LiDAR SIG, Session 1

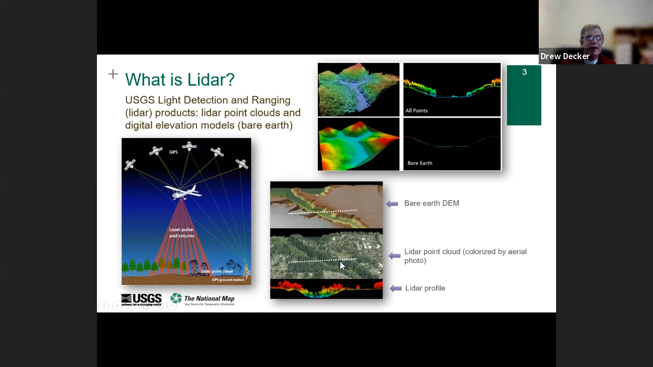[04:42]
That's a very commonly used, easy to use, and work with product. The LiDAR point cloud, again, this is the raw data that we collect, and it can be classified and further refined a bit. You can put them together, and you can put them together. You can see the LiDAR profile of what the center is actually collecting as it overflies to terrain. So there are a number of applications that 3DEM will support. We know this because we did a study a few years ago to collect information on the uses of LiDAR, how it will be used, expected benefits to help justify the program, and see how it would fit in with what we're proposing to do.
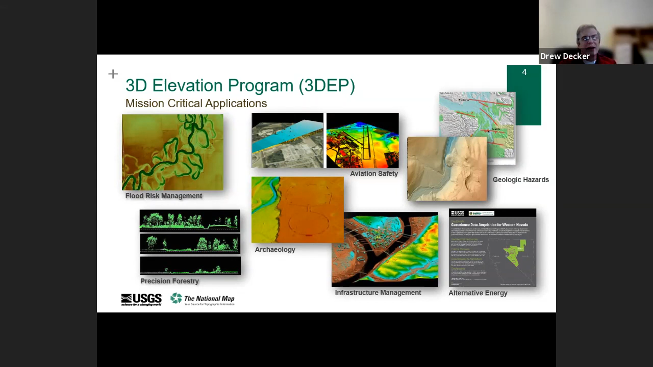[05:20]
So there are numerous applications you can see here. So there are numerous applications you can see here. Management, infrastructure, forestry are among the largest uses. So the products. I mentioned a few of these. The DEM is a digital elevation model. Again, this is a grid surface. Every grid cell will have one value. In this case, though, the cells are pretty small. They range from roughly half a meter on the side to one meter based on the resolution we use. And so they provide an awful lot of detail.
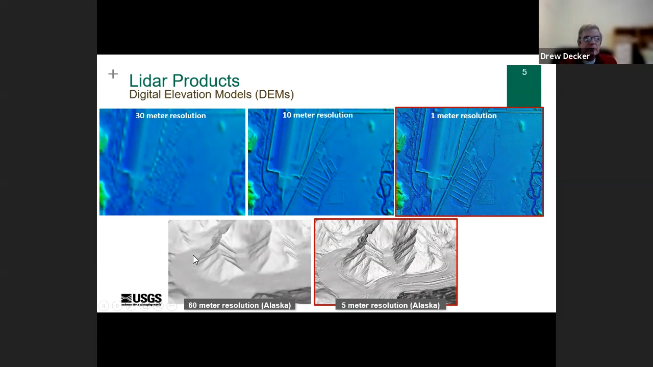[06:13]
It's a 5 meter resolution, but compared to what we used to have up there, which is 60 meters. So this is a much higher resolution product. So looking at the LiDAR point clouds, again, the points are the raw material. That's everything that the sensor collects. See a few different interesting collections of data seen by the cloud, represented by the cloud. Downtown Chicago in this area. Mesa here, shown in fine detail with vegetation on the sides of it. And speaking of vegetation, we're looking at an area affected by fire. We collect LiDAR before and after the fire.
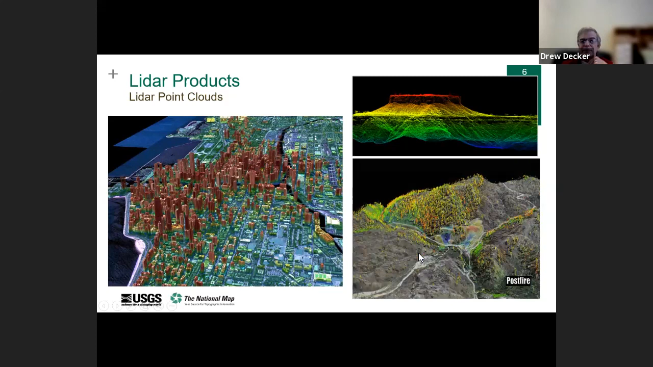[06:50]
You can see, again, a very good picture of what was affected and to what degree, looking at before and after. I don't need the vegetation, but the landforms, too. If anything changes, we do debris flows, for example. Drew, I'm sorry to interrupt. Your audio is kind of wonky. It might help to turn off your video.
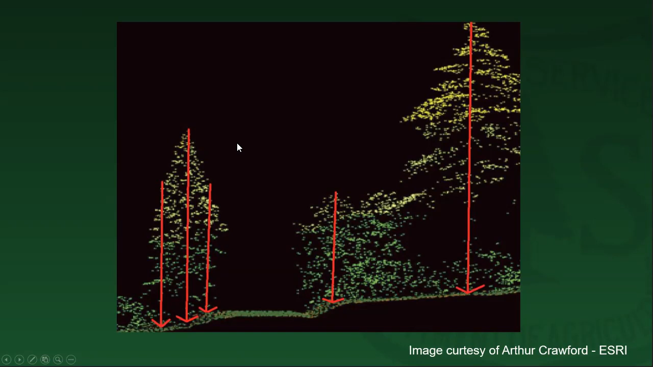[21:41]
But ultimately, we're trying to do is put a dot at the top of the tree and you can see the lines coming down. And gauging that height. You then also have to figure out where is in the tree. Are we going to be? Are you hitting the very top of the tree? So typically, one of the ways to tackle this is you take your LIDAR to see your hair on the left hand side.
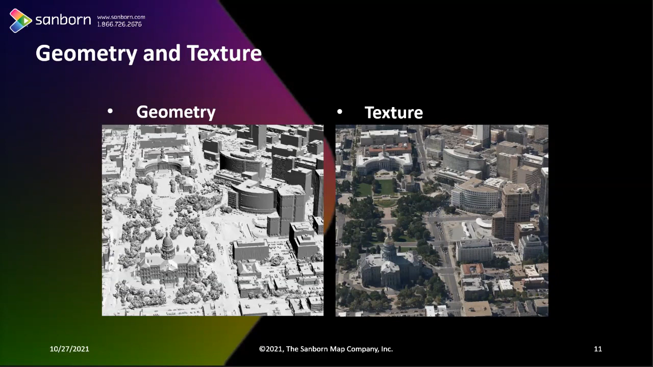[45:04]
The other one is the texture. So that is the more too critical thing, but you know, the texture is something that can be added because it improves the aesthetic value of the product, but the geometry is very, very critical for any building capture, regardless of the level of detail. So predominantly, uh, people have been using the studio imagery. It is very highly accurate and detailed, but very labor intensity, labor intensive, uh, to capture 3D buildings. And now we can use the same oblique imagery also to, to capture the buildings. And the area LIDAR is another source of data for capturing buildings. It's more automatic data collection, but less in detail.
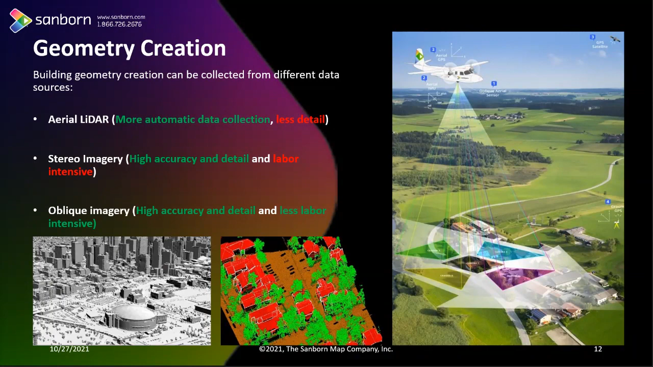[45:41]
So predominantly people use one of the three data sources. And obviously there are other sources are also slowly coming in. And now let us go into the, what is the level of details and each one, what it, of, of what it is different and what is the level of effort that we will talk here. As I said, LOD0 is a standard 2D building footprints. That is something all the people who are involved in the geospatial side handled day in, day out predominantly captured from the auto imagery. It's a 2D with the X and Y values. There is no elevation is involved. Whereas LOD1 is primarily, we put the highest point of the building.
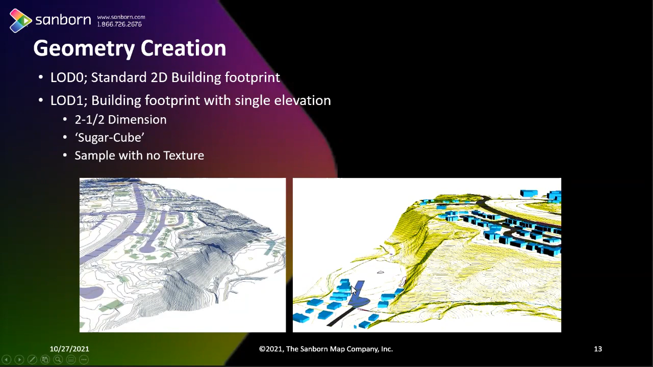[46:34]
As I said, it's a simple X and Y. And this is LOD1, which is with the elevation added, a single point elevation has been added. Please note that in both the cases, it is only showing the geometry. There is no texture has been added.
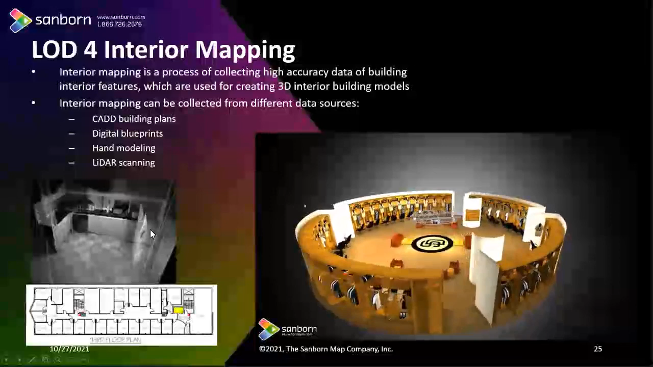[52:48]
This is the San Diego football team in inside view captured using a lidar scanner inside. And again, there are different ways you can do the interior mapping, you know, you can gather the information from the building plans, digital blueprints, and modeling and lidar scanning. But you know, it's, it's, it's a sort of very involved job,
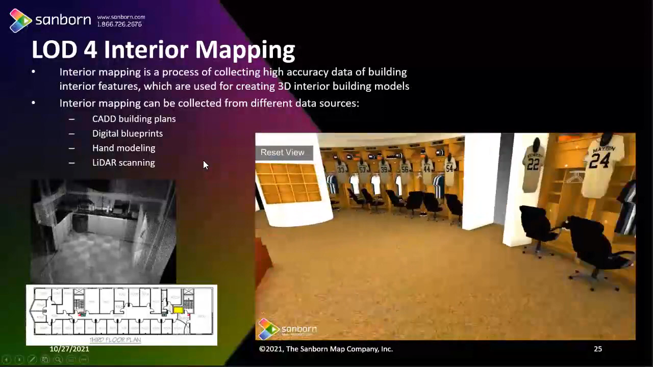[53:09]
not only the data collection, and then, you know, you need to clean up the data.